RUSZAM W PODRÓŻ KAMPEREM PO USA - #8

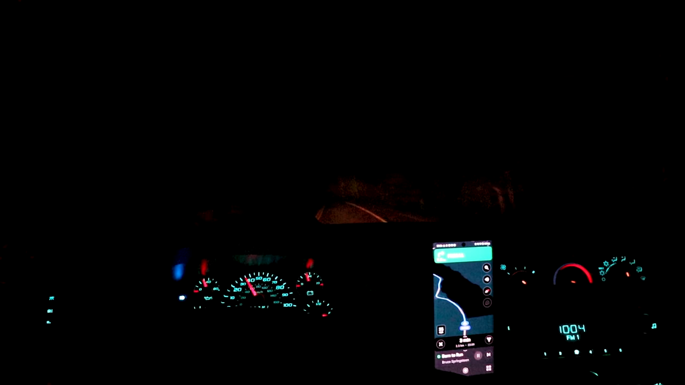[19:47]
że uda się znaleźć coś bezpłatnego w okolicy, gdzieś na dziko zaparkować,
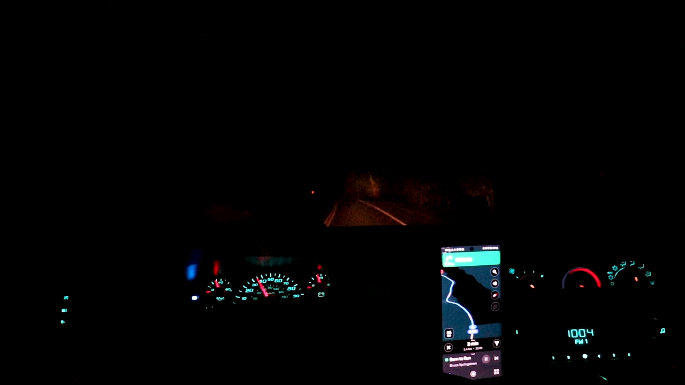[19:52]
ale nie wiem, no jak nic nie znajdę, to najwyżej, nie wiem, zobaczymy, ile to będzie kosztowało, bo kurde, jest już 11, jestem trochę zmęczony. Sarna mi wyskoczyła, miałem takie dosyć mocne hamowanie. Oprócz tego widziałem dosyć sporo zwierząt, niestety po lewej i po prawej porozjeżdżanych. I kurde, wiecie co, taka jazda po górach w nocy samochodem, nie wiem, to nie jest chyba najlepszy pomysł generalnie, w szczególności jak nie ma żadnego samochodu przed tobą, bo wtedy to jest wygodnie, widzisz, czy on tam za mocno wziął jakiś zakręt, czy musi przyhamować,